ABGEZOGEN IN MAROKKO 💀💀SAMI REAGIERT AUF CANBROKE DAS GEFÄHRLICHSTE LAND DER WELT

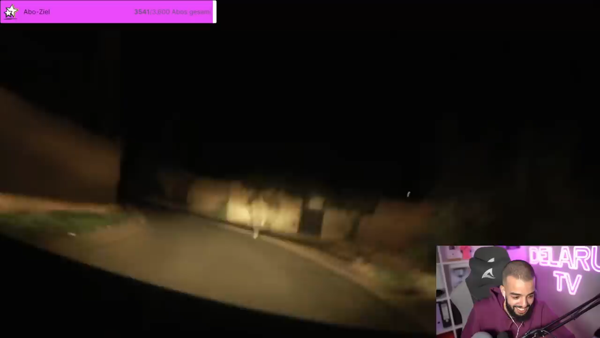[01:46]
Was ist das für ein Gestalt? Der wird uns abstechen. Wo sind wir, Bruder? Auf den Bildern sah das viel freundlicher aus.